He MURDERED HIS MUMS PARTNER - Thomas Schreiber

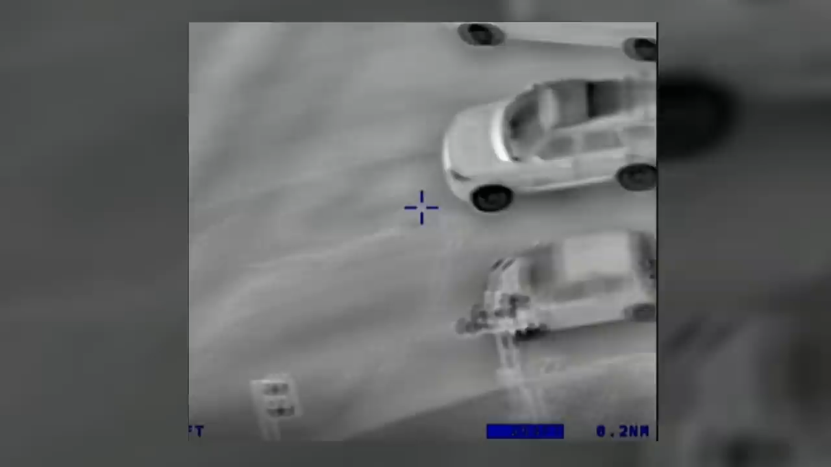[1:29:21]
The most important thing is to apprehend Schreiber and they spot the Range Rover that have been linked to the attacks.
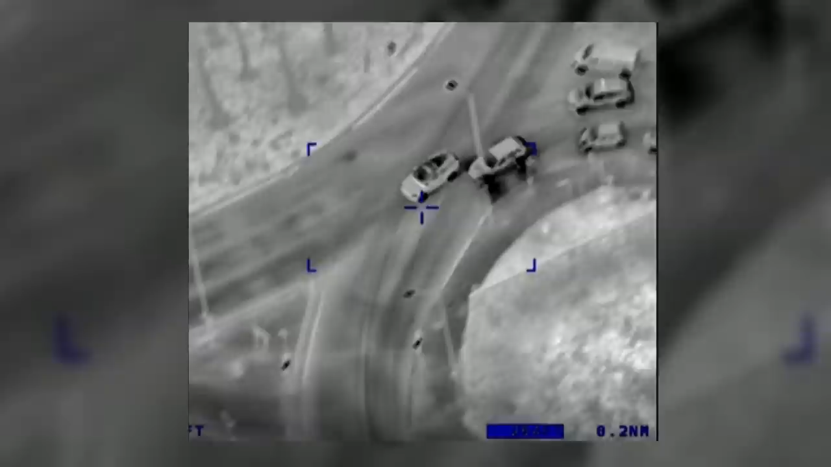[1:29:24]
Travelling is found on the A303 and this led to a really lengthy police pursuit. In fact, with respect, Schreiber did a bit of an OJ.